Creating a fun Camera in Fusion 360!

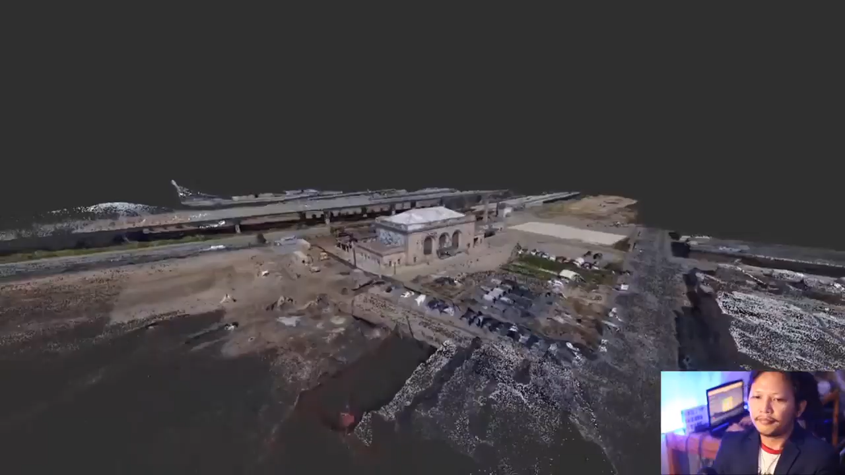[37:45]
and it makes a database of features.
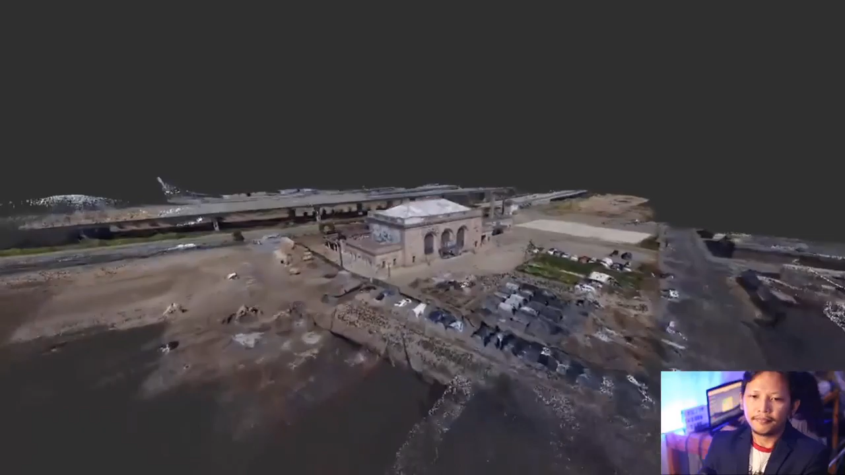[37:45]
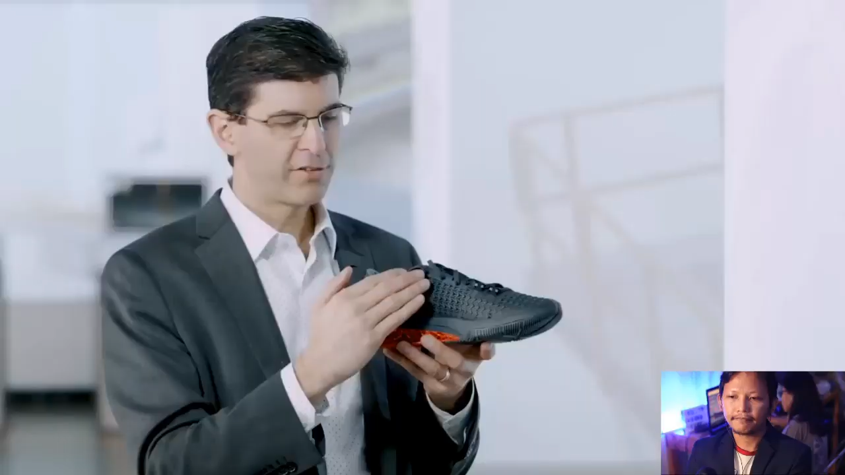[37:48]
A unique shape from this angle of this photo is matched to one from another photo,
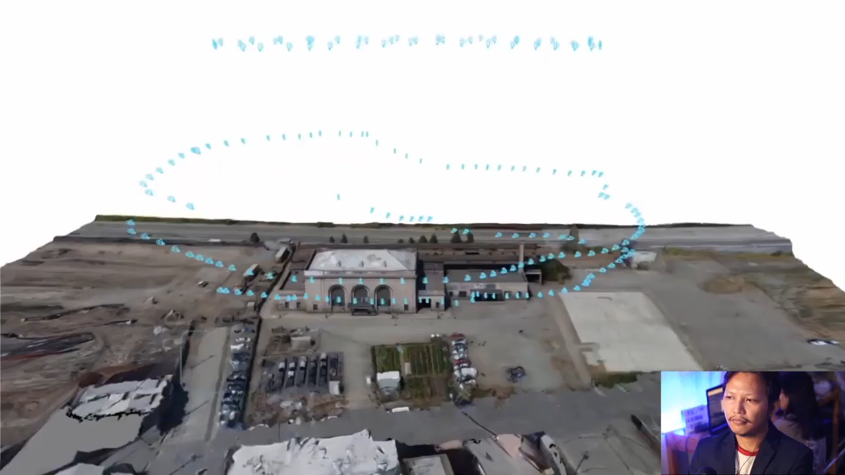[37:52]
and that tells us where in space the camera was when the photo was taken.
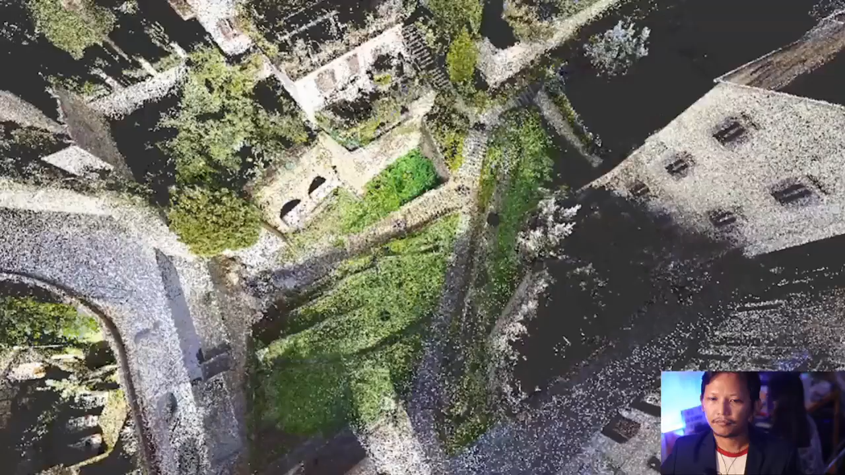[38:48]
A laser scanner today takes about 1 million 3D measurements per second.